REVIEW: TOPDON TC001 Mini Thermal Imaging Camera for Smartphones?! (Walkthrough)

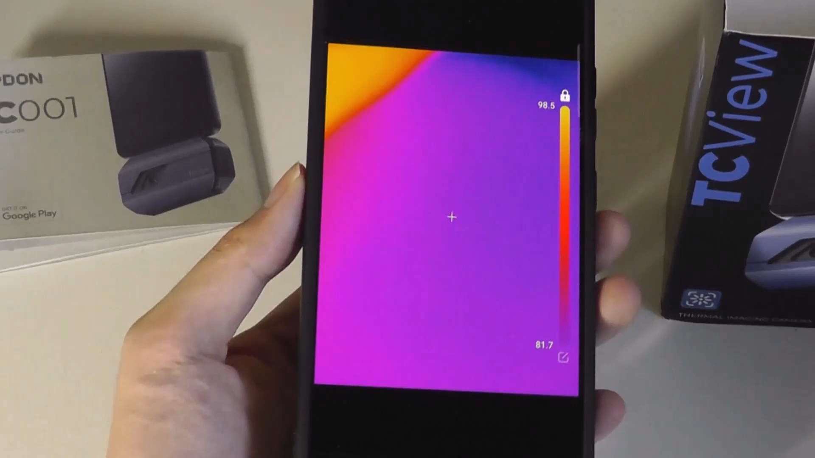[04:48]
So this will give us again a real time view of what the thermals are like in front of the lens.
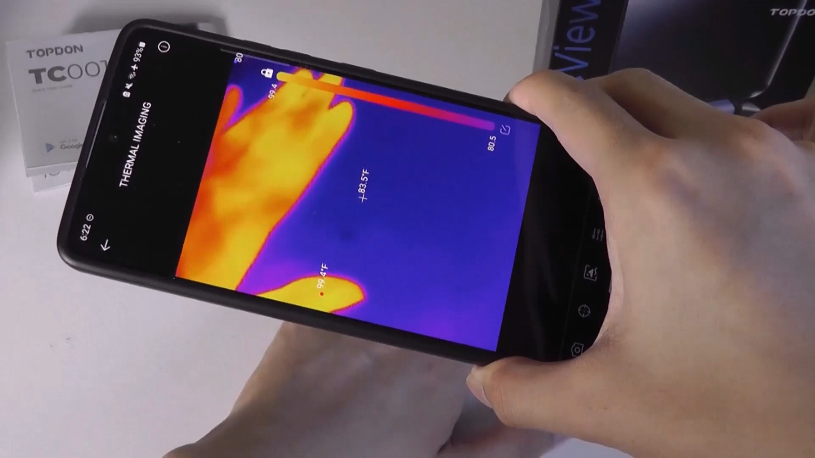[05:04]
On screen: spot 83.5°F
We can even kind of put our hand in front of it and you can see that our hand is obviously a lot warmer than the surface of the table.
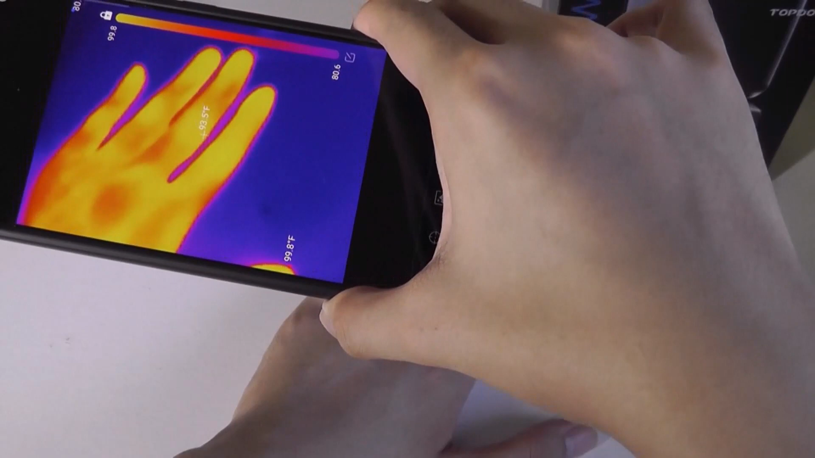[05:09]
In fact, if I leave my hand after a few seconds, it even has an imprint here that will slowly fade away after a couple of seconds.
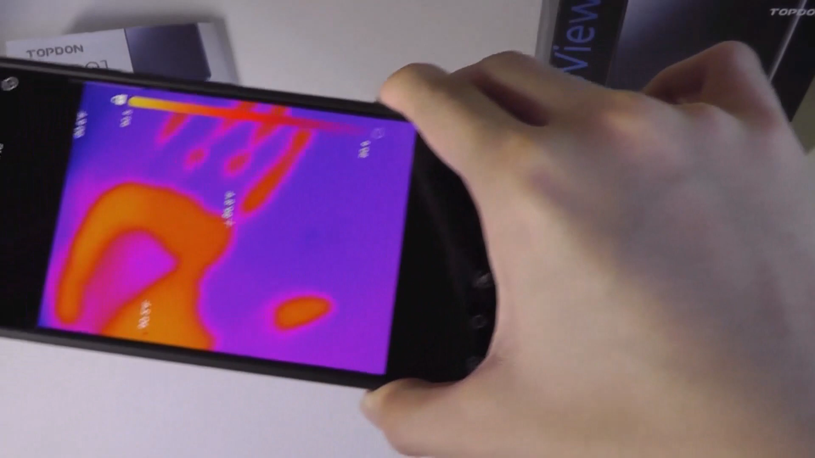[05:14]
So it is, in fact, functional and just really cool in terms of how this visualization is being displayed.
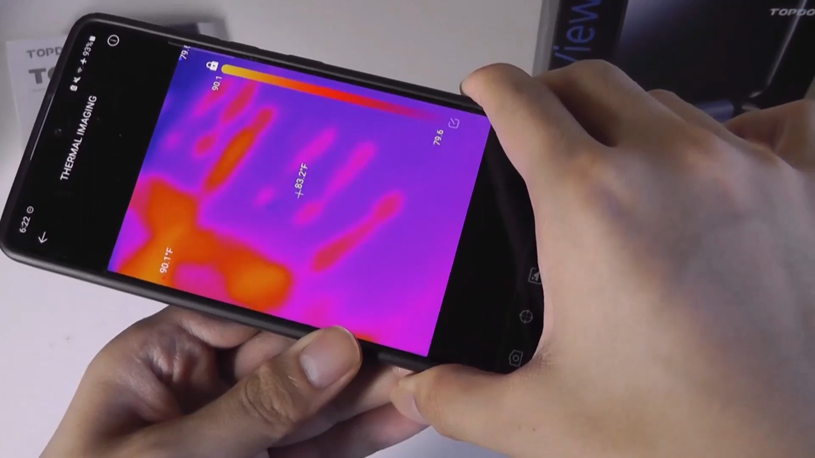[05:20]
On screen: spot 83.2°F, max 90.1°F
You can also see the temperatures being automatically detected at some points that it is recognizing the hotter versus colder parts.
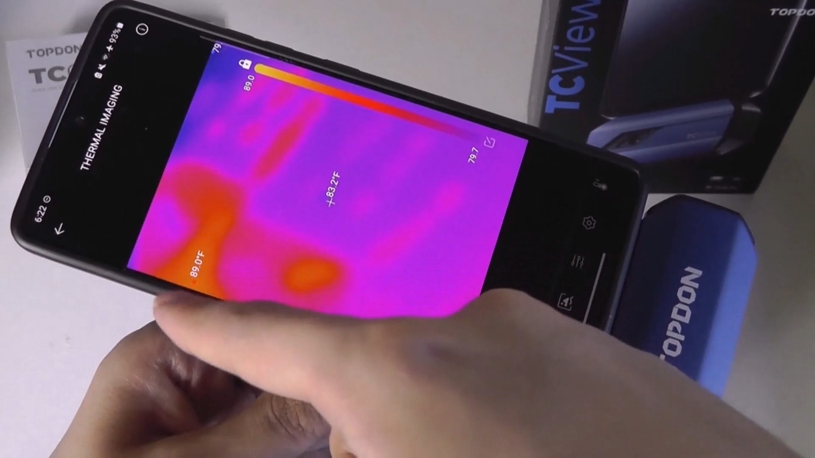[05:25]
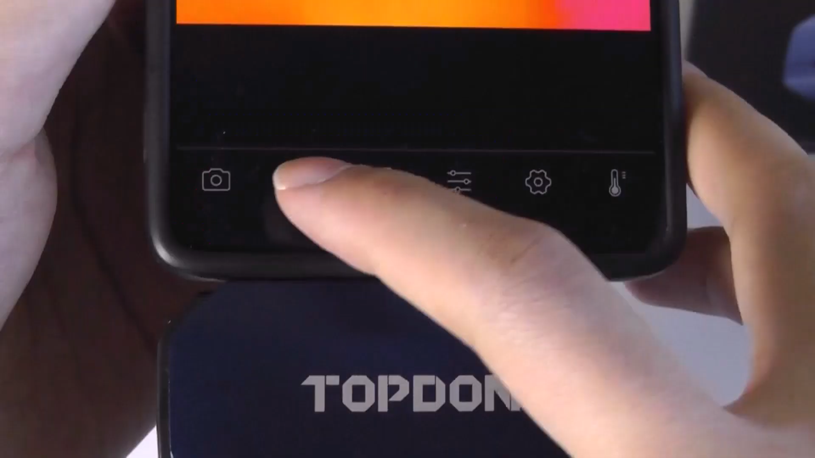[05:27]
Tapping on the style here, we can choose either a dot,
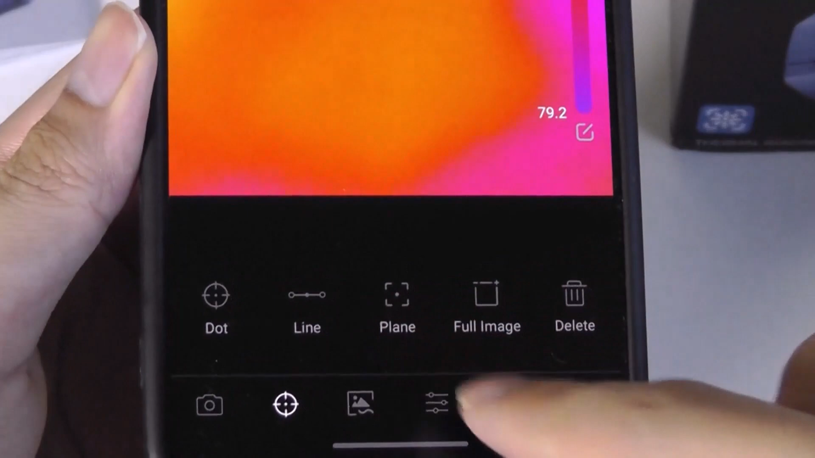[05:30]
a line or a plane or region to select and see what that temperature is on that particular spot.
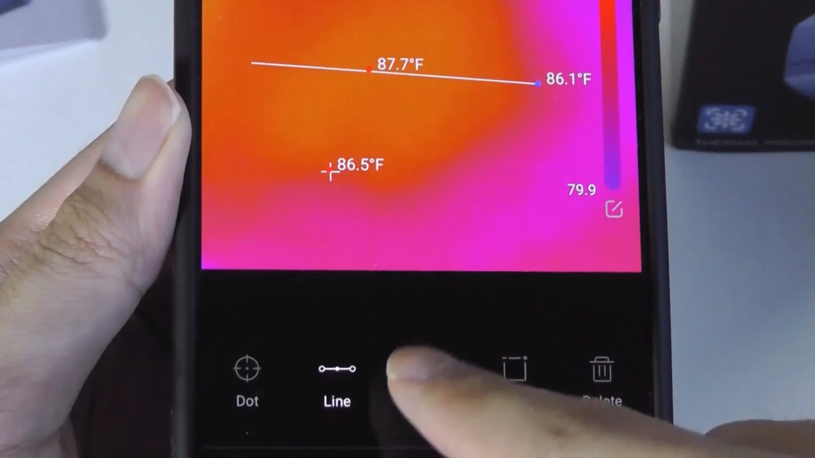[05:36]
On screen: spot 86.5°F
So you can just see how the overall kind of flexibility as well as speed is a lot higher than on conventional,
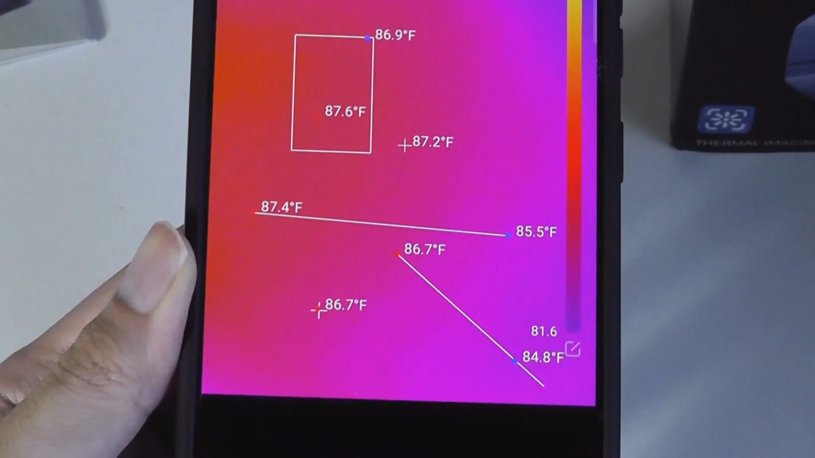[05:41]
say, thermometers, where you have to be pointing at one specific spot and wait a few seconds.
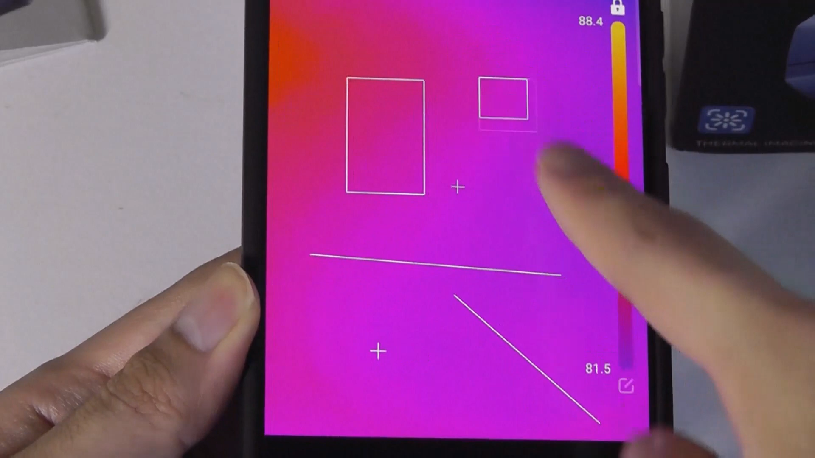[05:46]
This gives you not only that visualization, but temperature readings across a much larger plane.
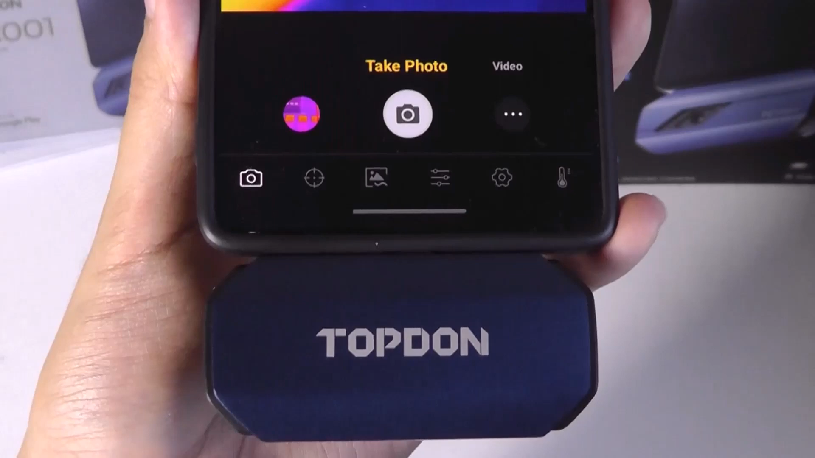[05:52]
Interface here also allows us to quickly snap an image as well as capture video as well.
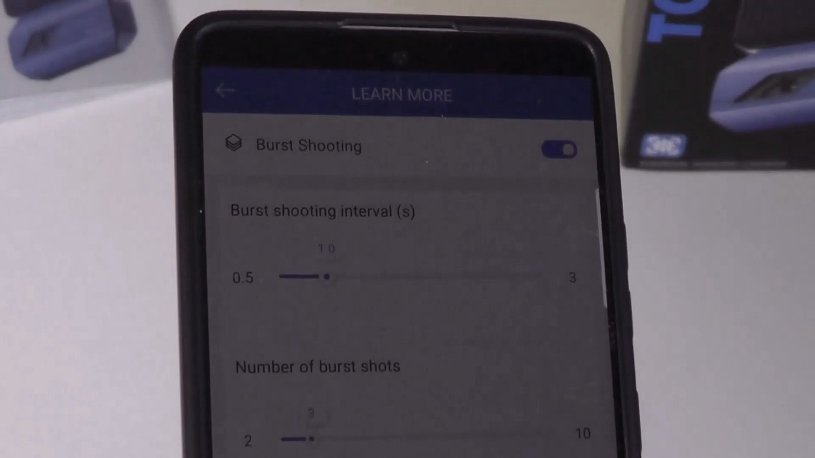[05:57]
You can even capture burst or continuous images in multiple batches at once,
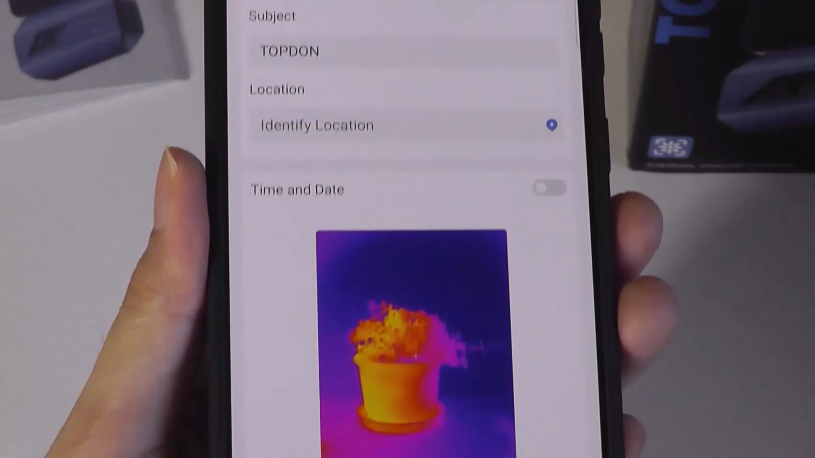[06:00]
as well as enable a watermark,
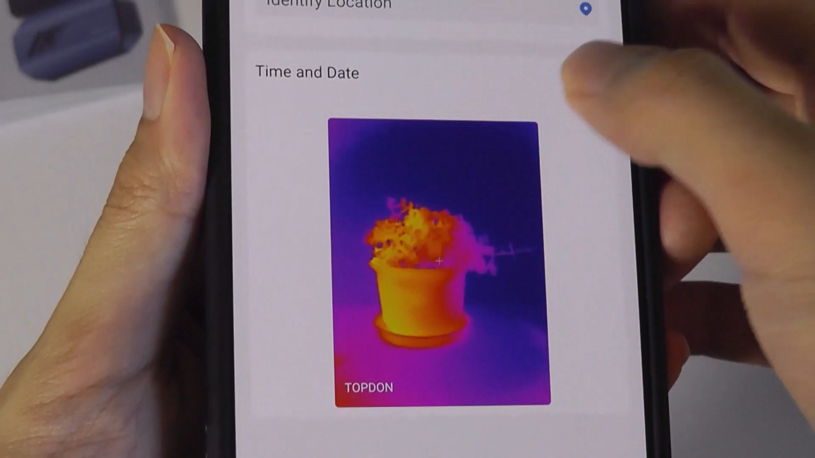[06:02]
which you can also place the time and date information at the bottom corner.
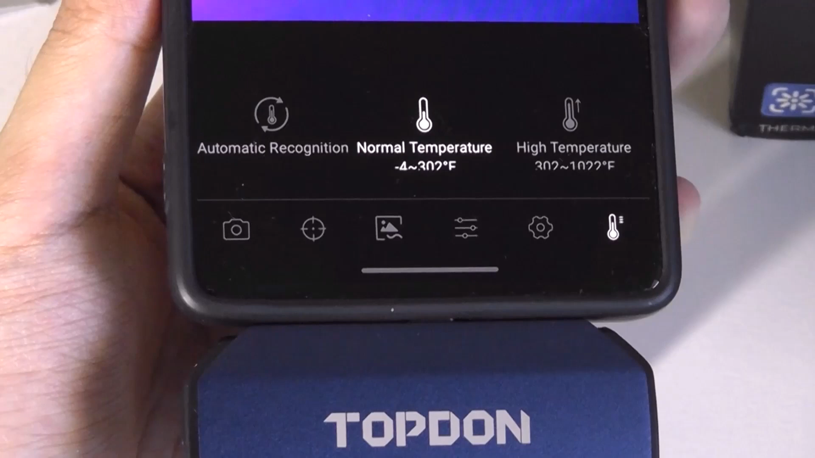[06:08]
You can also define what a normal versus high temperature is for you. So it will represent that a little bit differently as warnings on the display.
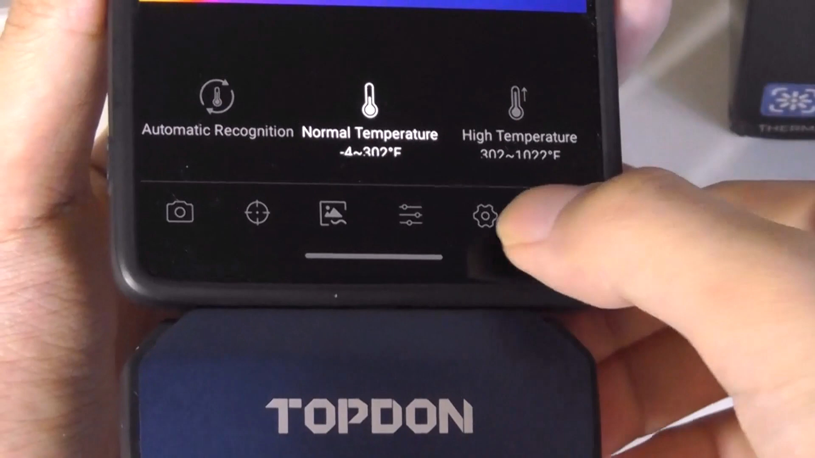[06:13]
And under the gears icon here, you can also change the contrast level
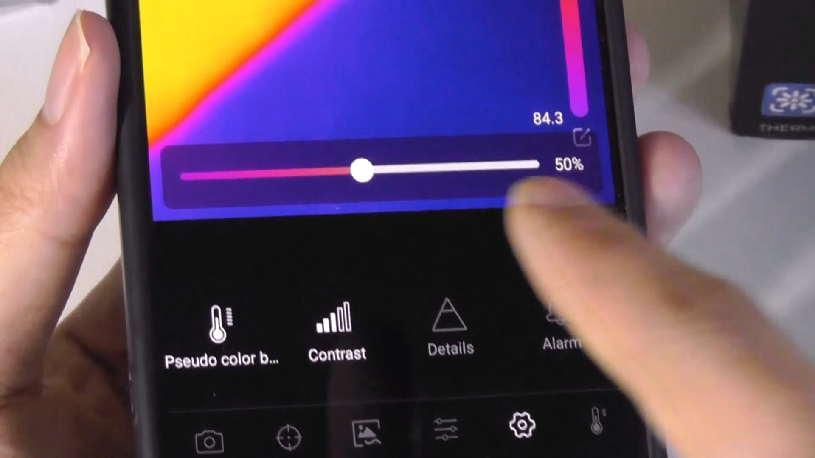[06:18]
yourself to make it a little bit more vibrant if you desire.
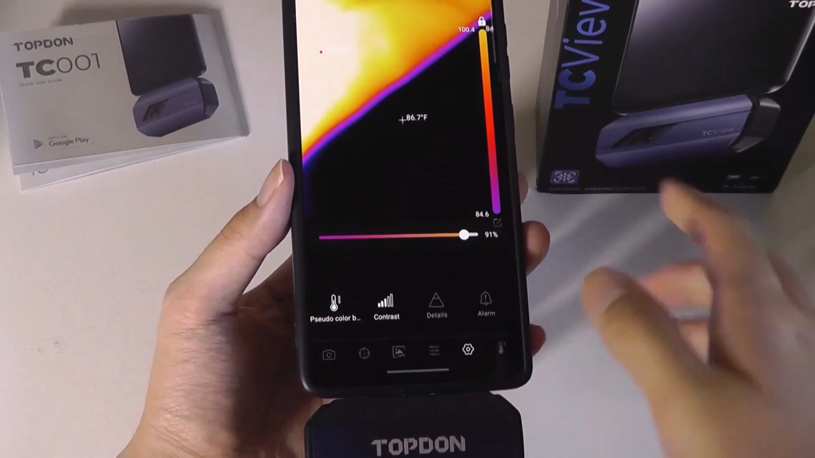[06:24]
On screen: spot 86.7°F
It's super sharp versus a lighter differentiation. Everything is a little closer together.
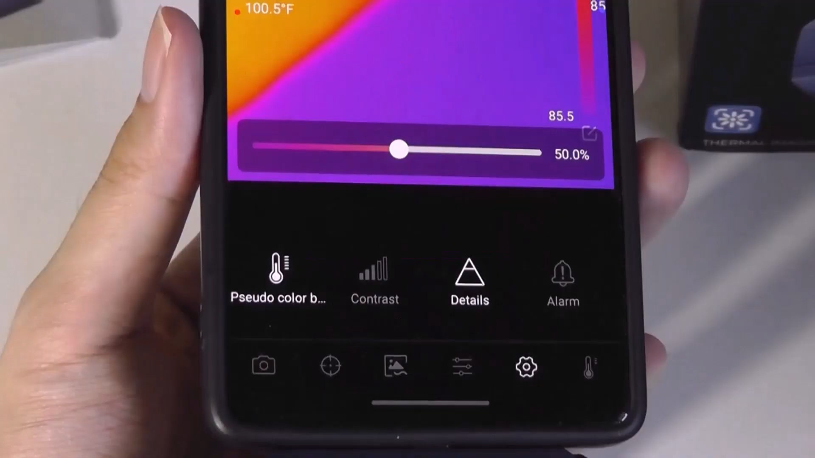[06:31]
Same thing goes with details, basically sharpness of your image.
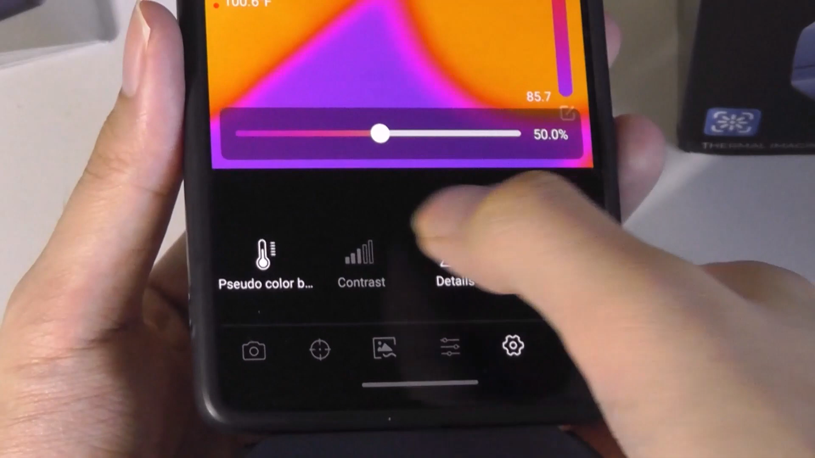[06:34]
The grain can also be adjusted. You can also hide the color bar scale on the side if desired.